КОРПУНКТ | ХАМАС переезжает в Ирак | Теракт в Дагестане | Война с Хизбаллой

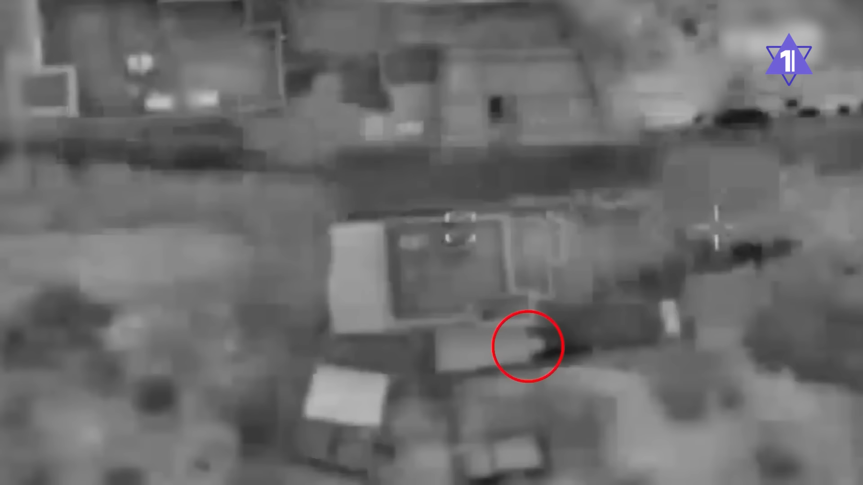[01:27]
Еще одним ударом с воздуха уничтожена ракетная площадка в городе Рафах.
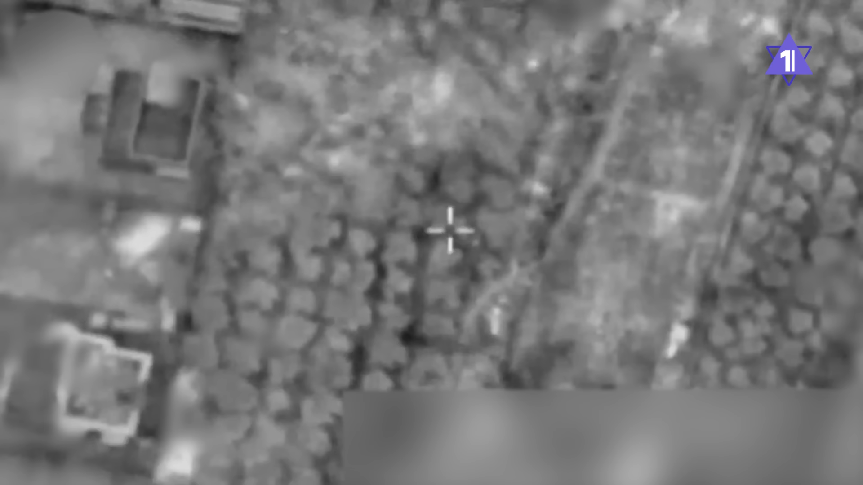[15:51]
В ответ на атаку израильские военные самолеты нанесли удары по инфраструктуре Хезбаллы в Южном Ливане.
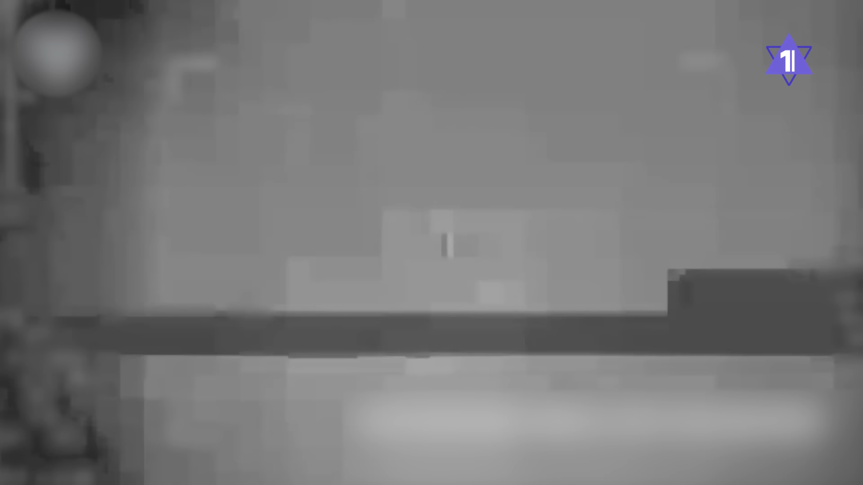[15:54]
Цахал сообщил, что цели включали военные здания и другие объекты.